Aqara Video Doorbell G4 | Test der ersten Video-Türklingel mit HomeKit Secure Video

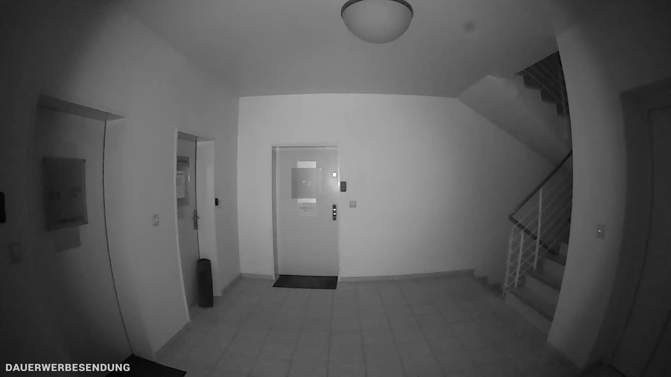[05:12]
Je schlechter die Lichtqualität ist und bevor es in den Infrarot-Modus überspringt, desto krisseliger wird das Bild.